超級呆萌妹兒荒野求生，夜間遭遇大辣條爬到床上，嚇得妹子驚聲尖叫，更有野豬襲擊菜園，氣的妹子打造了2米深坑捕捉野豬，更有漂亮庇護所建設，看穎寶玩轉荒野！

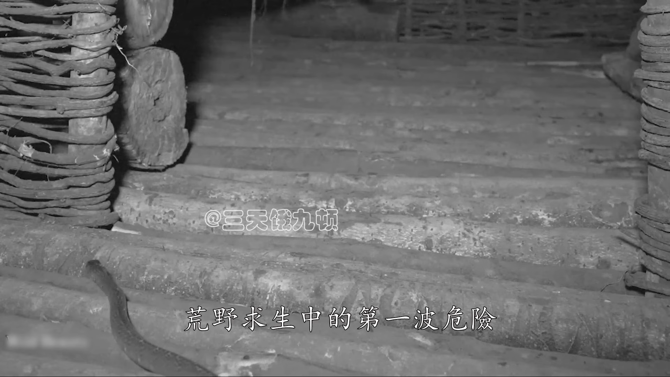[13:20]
然而在宁静的夜色中银宝却迎来了这次荒野求生中的第一波危险深夜当大多数生灵都沉浸在甜美的梦香中时银宝正安详地躺在它简陋却温暖的床上它疲惫的身体早已沉浸在梦香的怀抱中对即将到来的危险一无所知就在这时一条皮皮扇悄然无声地爬向了银宝的床他的